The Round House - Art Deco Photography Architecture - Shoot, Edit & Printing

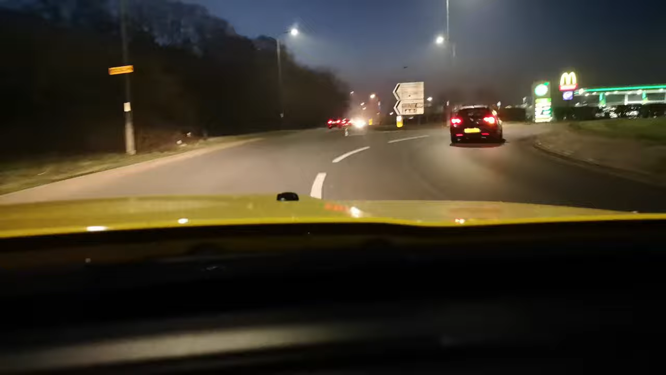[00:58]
A few mad people also out and about this early strangely heading to the coast too.